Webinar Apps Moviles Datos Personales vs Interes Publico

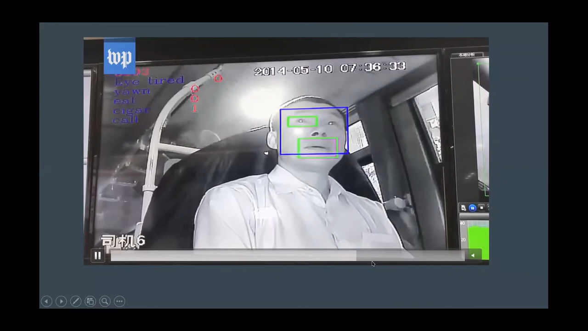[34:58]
bueno ahí vemos el caso Ben por ejemplo puede calificar a la persona puede ver si la persona está cansada si está fumando si